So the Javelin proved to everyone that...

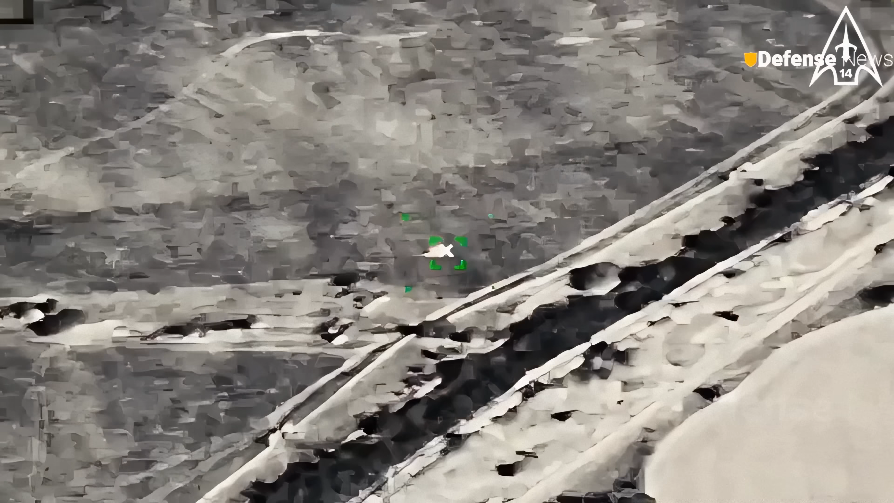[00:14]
The Russian SA-15 Gauntlet Air Defense System,
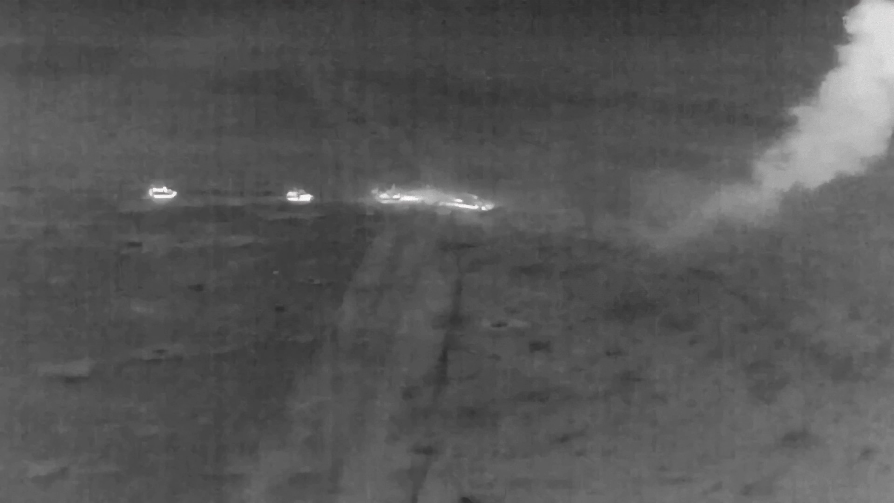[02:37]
Take a look at this successful nighttime operation with the javelin, targeting and destroying a Russian armored vehicle column.
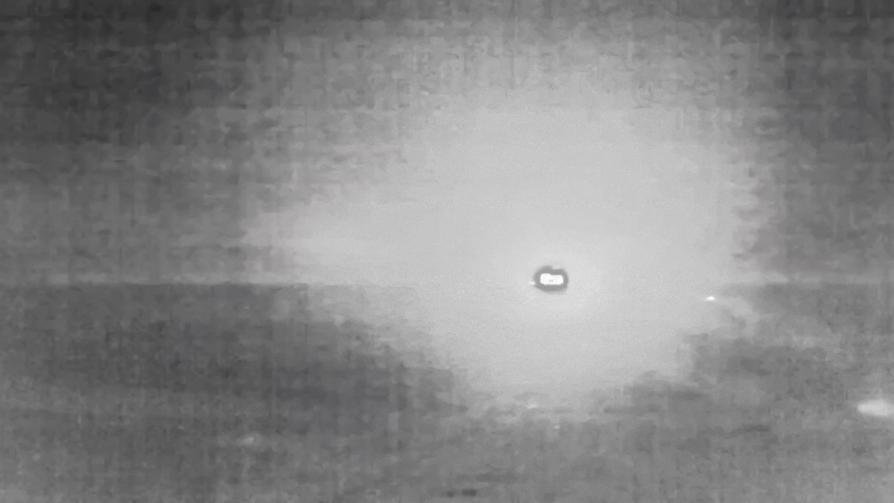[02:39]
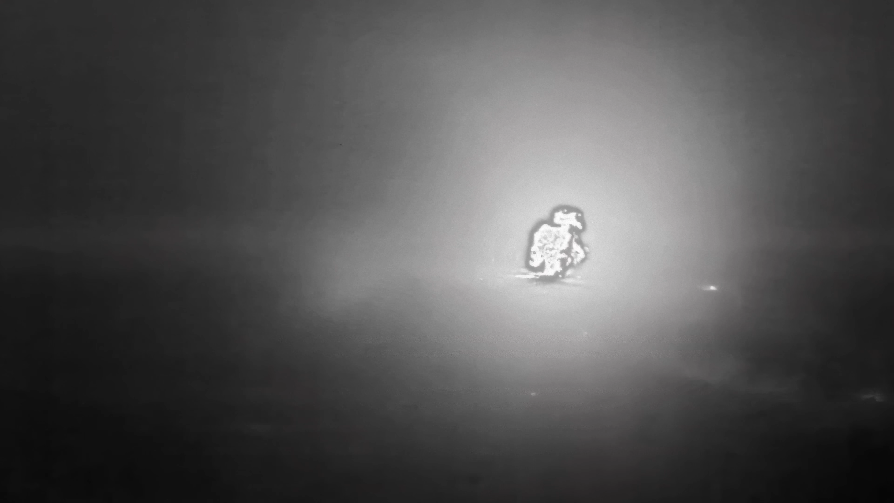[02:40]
The javelin missile hits its target with pinpoint accuracy.
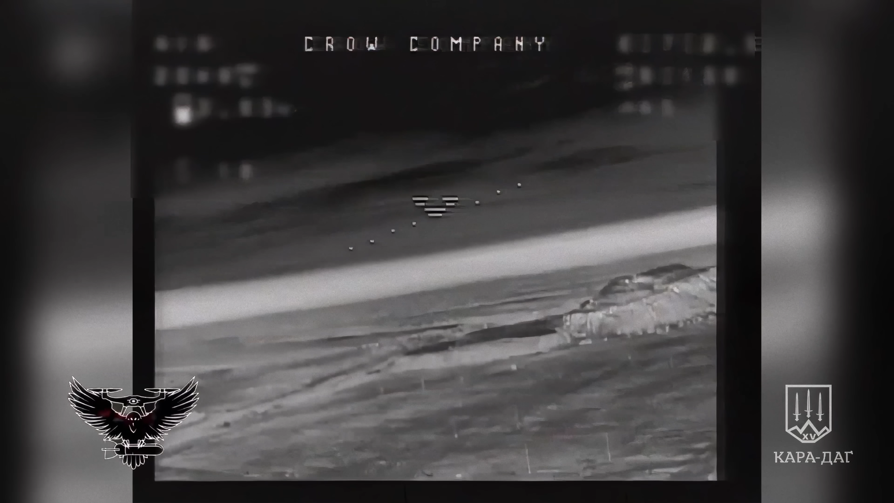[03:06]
The surviving infantrymen attempt to take cover, but their path is cut off by a drone.
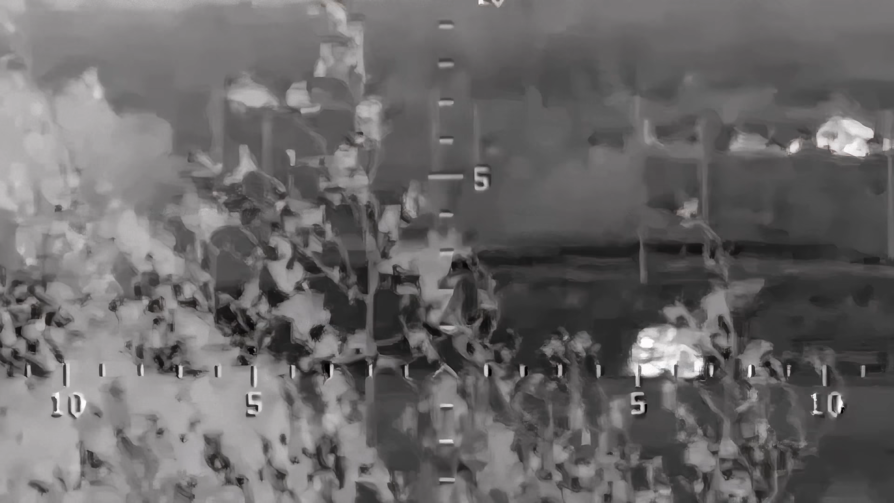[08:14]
a shot aimed at the armor failed to penetrate it completely.
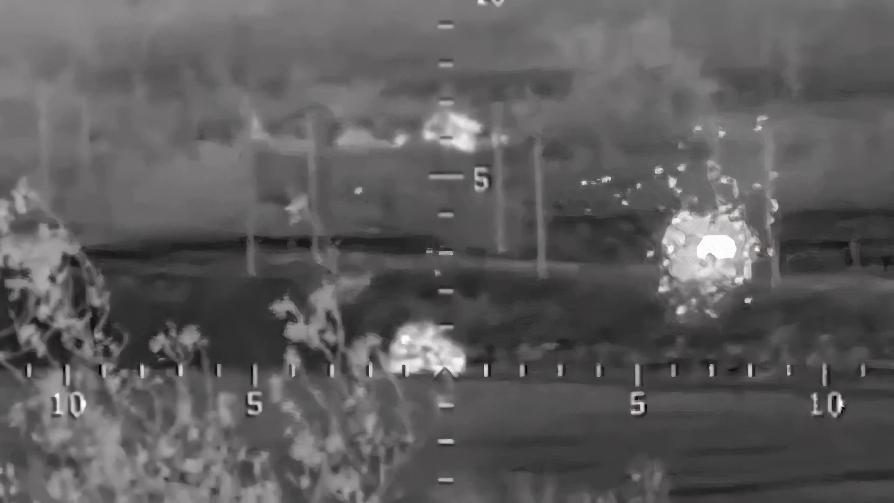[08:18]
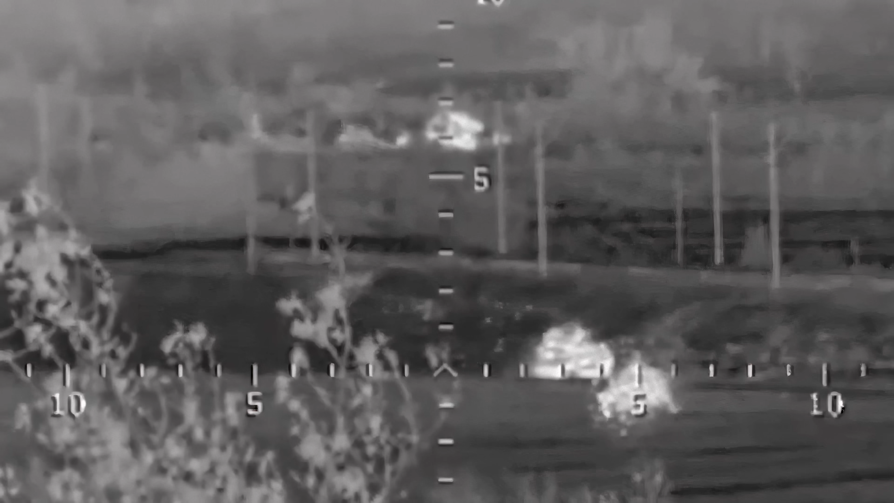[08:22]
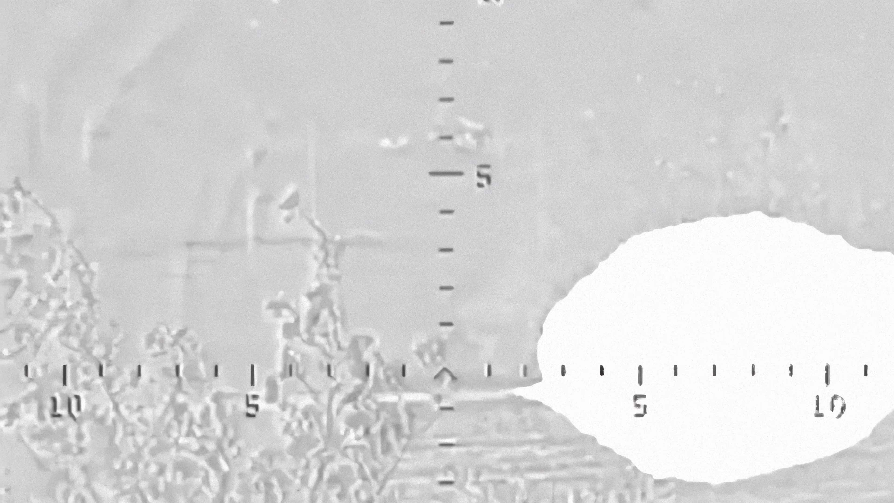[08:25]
And despite the powerful explosion, the armored vehicle remains operational.
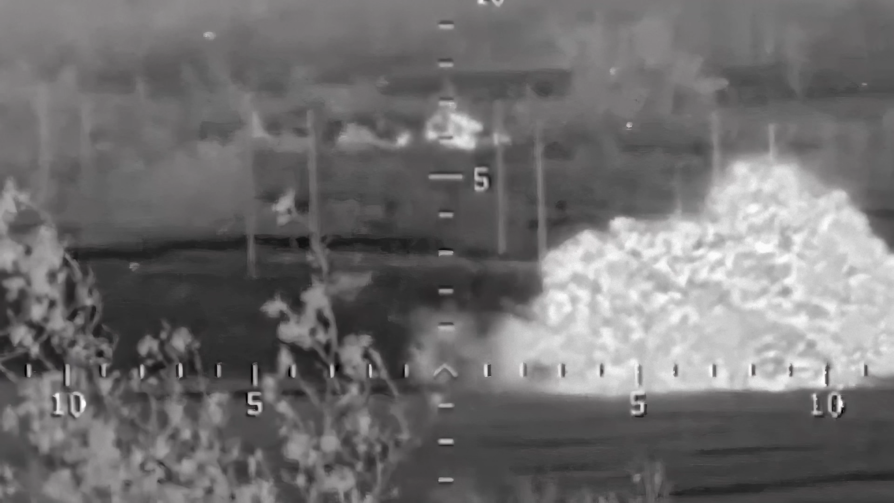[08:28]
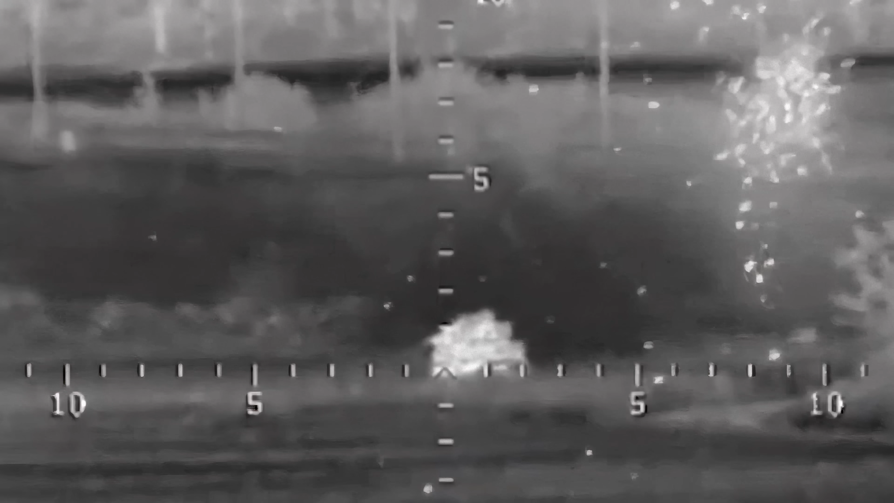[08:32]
We can see that despite two powerful hits, the vehicle withstood the attack.
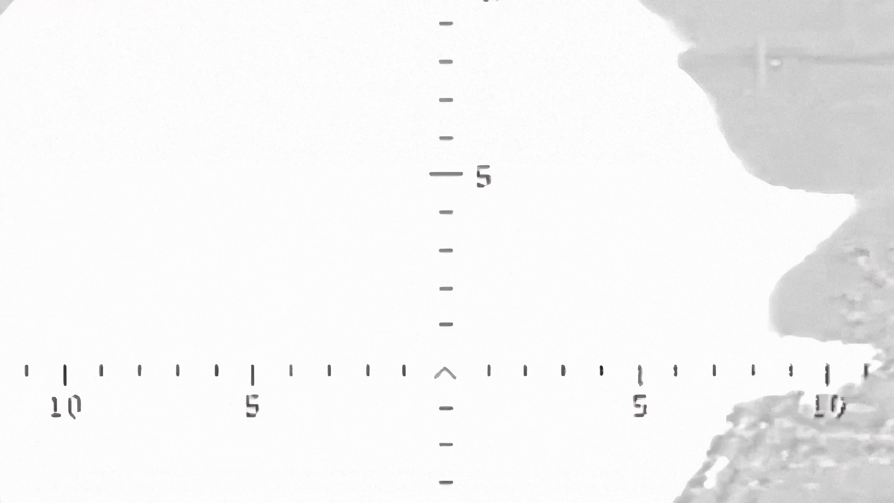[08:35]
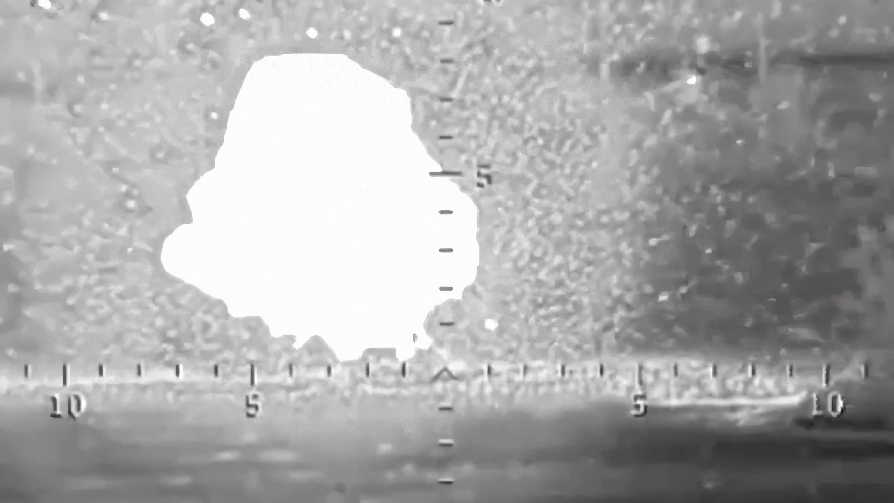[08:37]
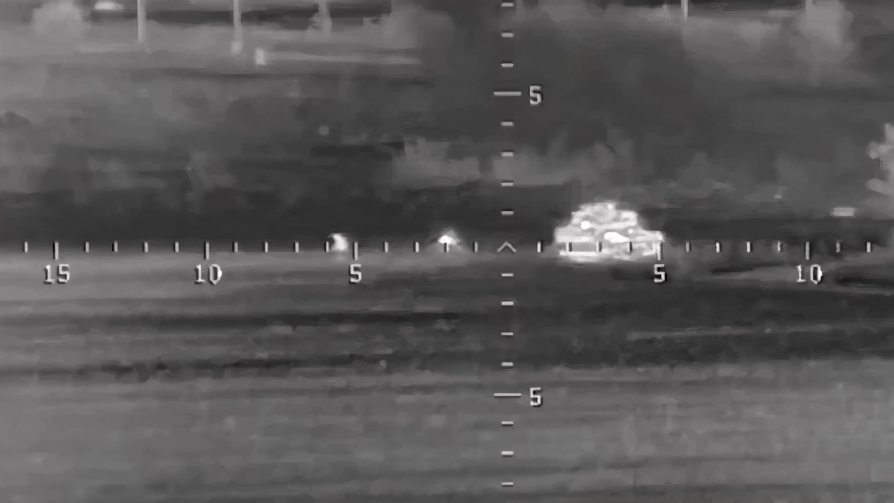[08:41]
And even the driver managed to successfully exit the vehicle.